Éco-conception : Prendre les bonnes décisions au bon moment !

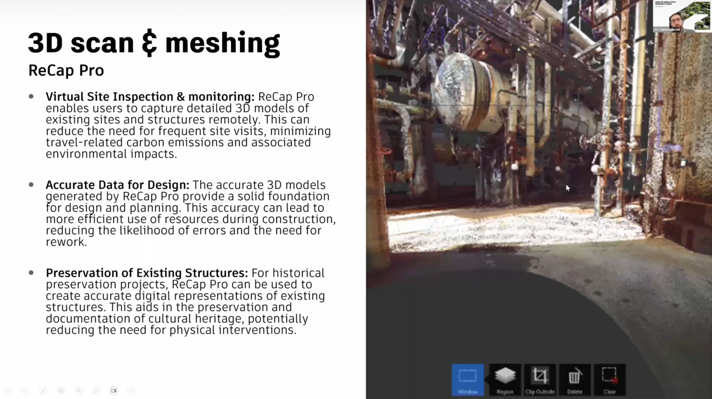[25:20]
il nous manque une côte, je vais devoir me déplacer sur le site, il nous manque une côte, etc. Donc, on a le modèle 3D directement, donc s'il nous manque des côtes, on peut les mesurer dans le scan.